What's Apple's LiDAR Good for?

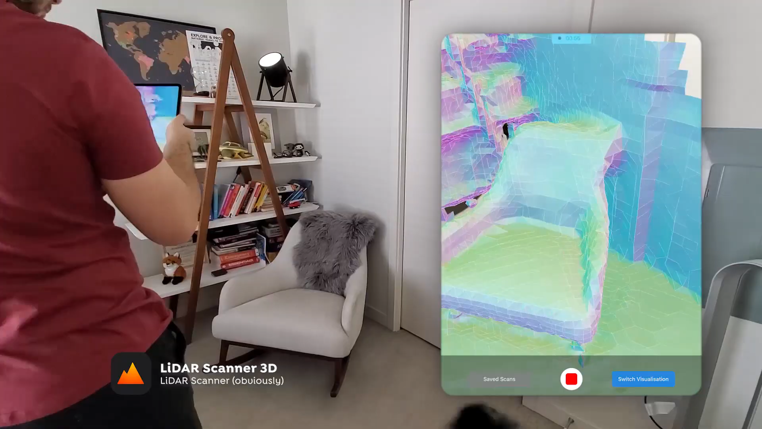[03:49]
So first up, we have the photogrammetry result. This is looking pretty good.
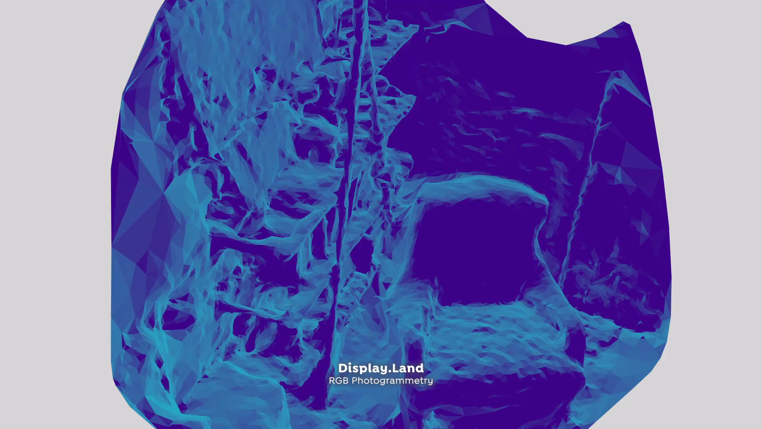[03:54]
You can see it's got all the details in the bookshelf there. It's definitely not a final mesh, but it's something to start from.
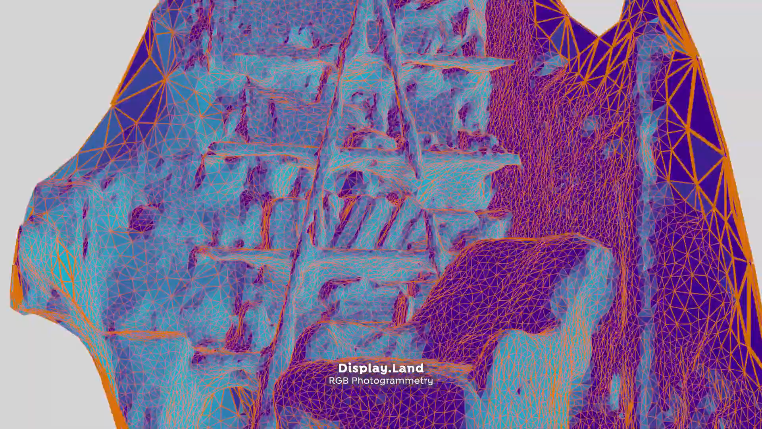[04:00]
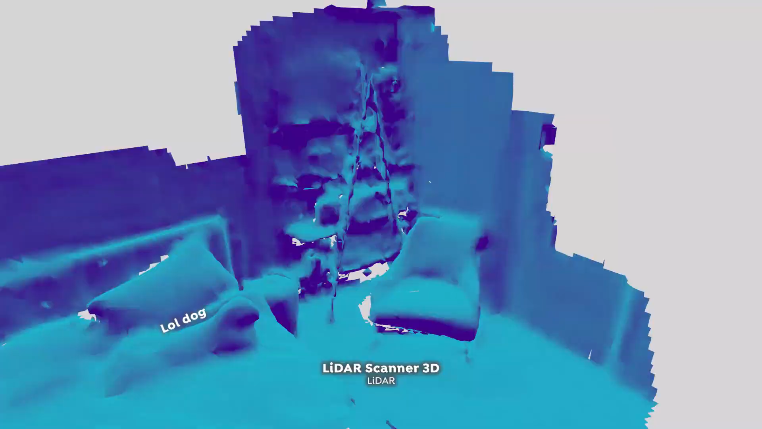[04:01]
And we have the textures, of course.
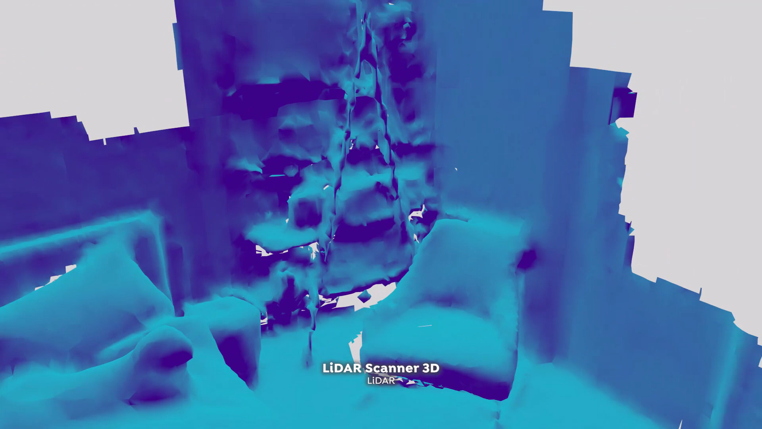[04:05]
The LiDAR is pretty comparable, except you can see there's a lot more holes.
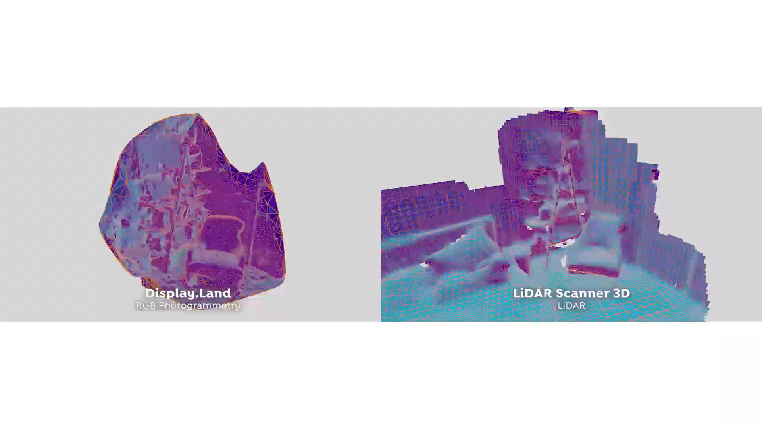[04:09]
There just needs to be more processing on this in the end, but they're pretty comparable.
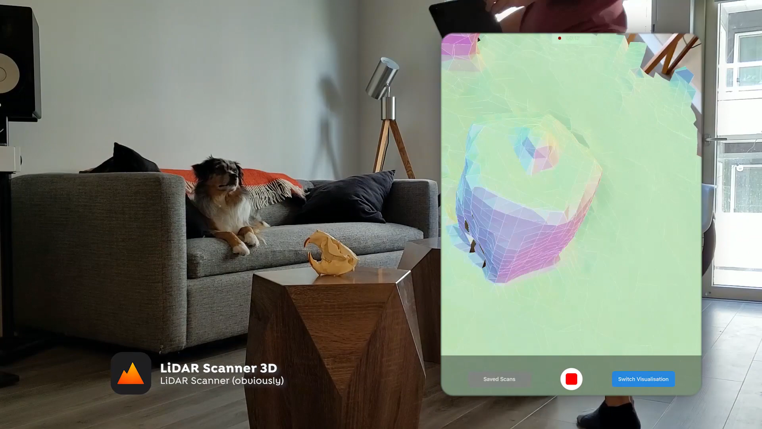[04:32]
It's basically useless for 3D scanning. It's definitely geared for occlusion mapping because of the speed.
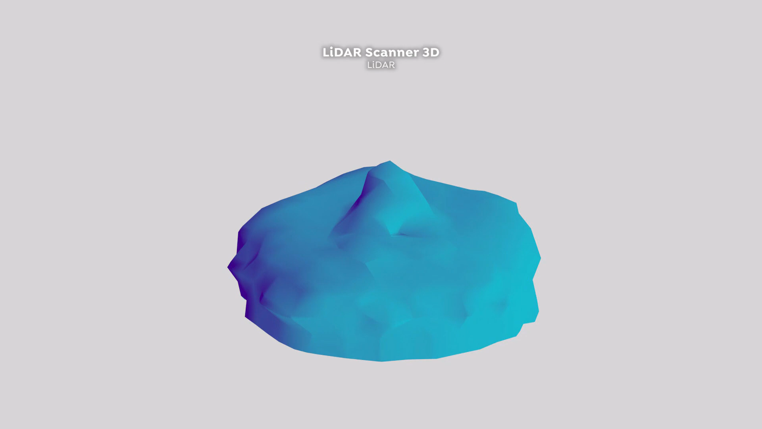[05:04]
With the LiDAR results, they're fast to get, but they're kind of useless as an end result.
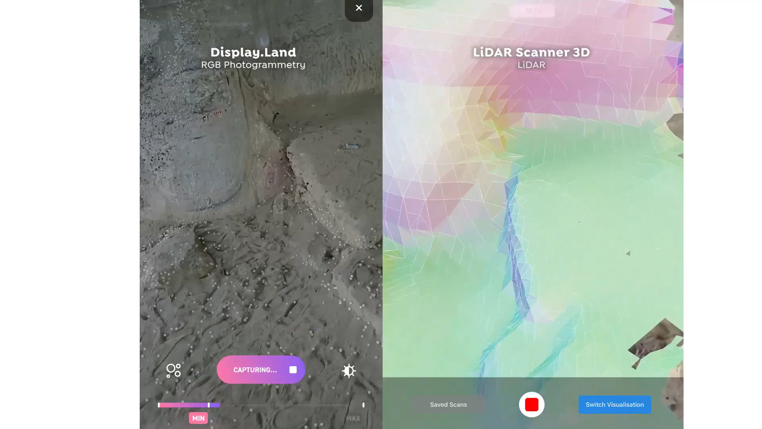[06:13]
But this really shows the advantage of both methods.
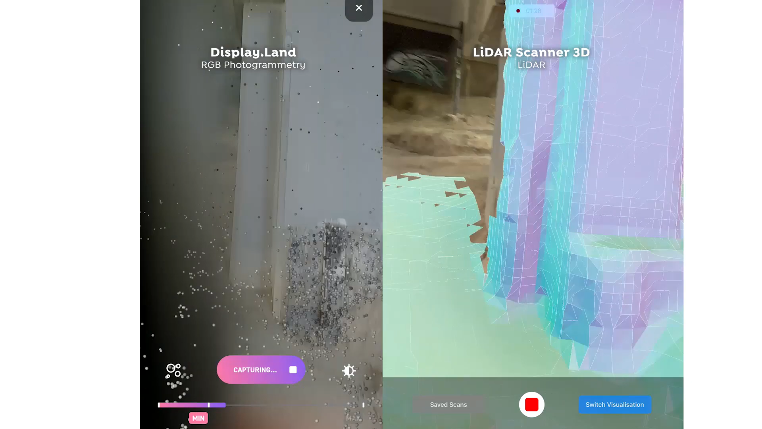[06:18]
With LiDAR, we get an instant mesh and you can kind of see what you're scanning right away.
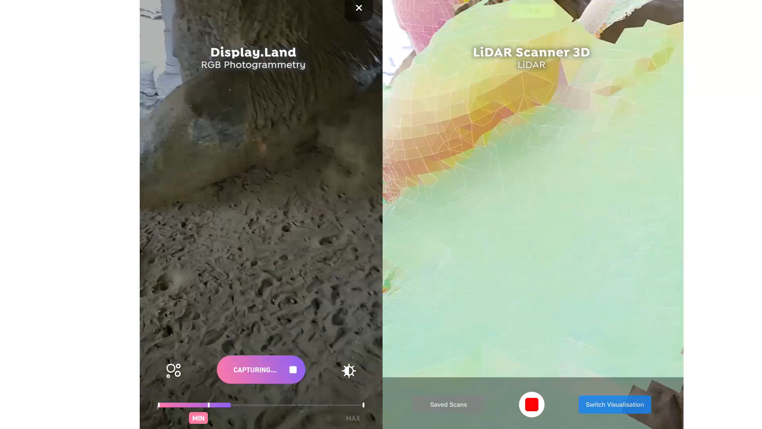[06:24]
With photogrammetry, it doesn't know the mesh immediately.
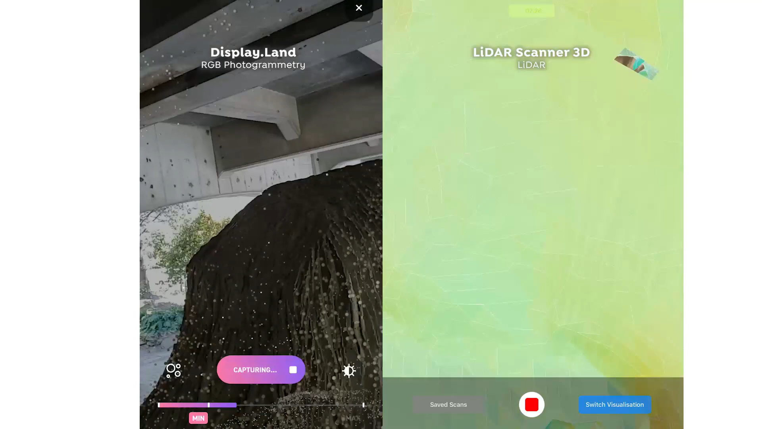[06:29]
It kind of needs to take all of those photos to pull it together.
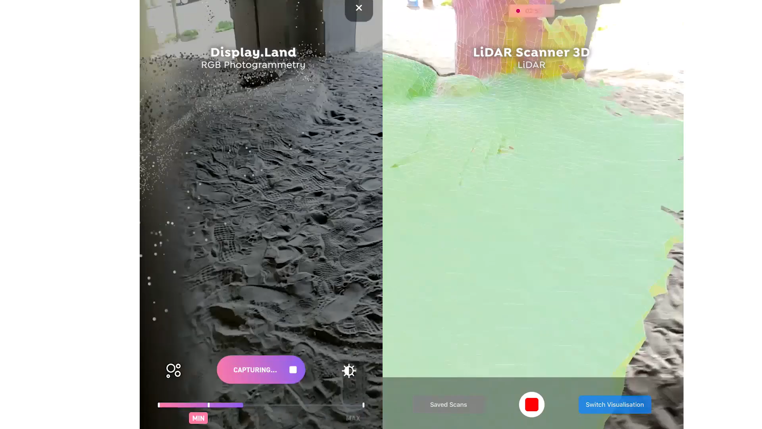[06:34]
So with the photogrammetry, you kind of only get the feature points. So you only get a little bit of a point cloud to show you where things are.
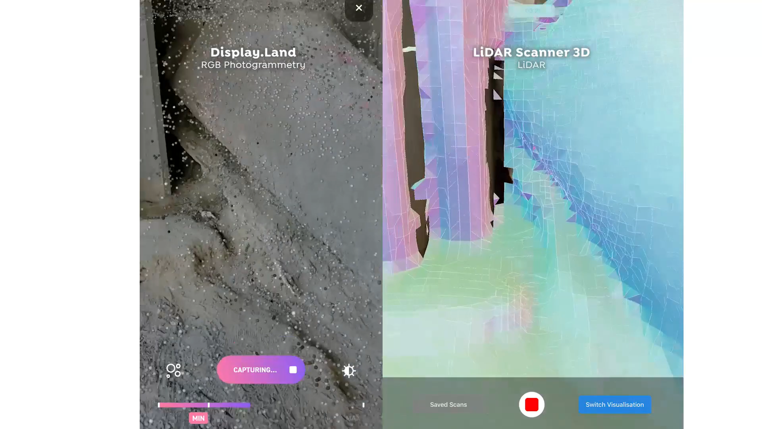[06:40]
It's kind of really cool with LiDAR to see exactly what you're scanning and where.
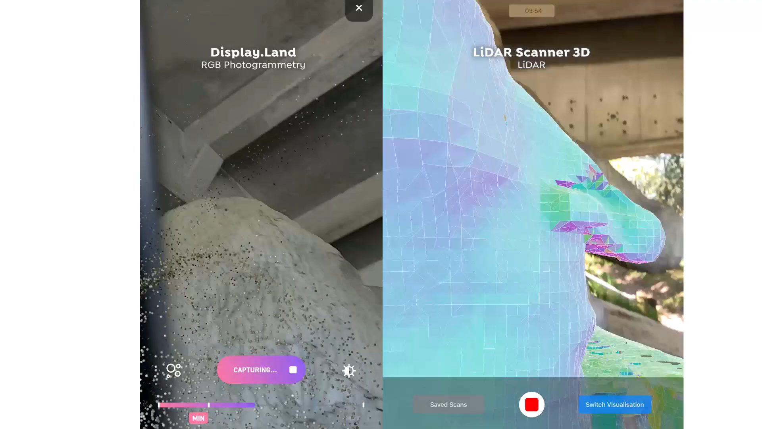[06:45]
It's a lot easier to fill in the holes.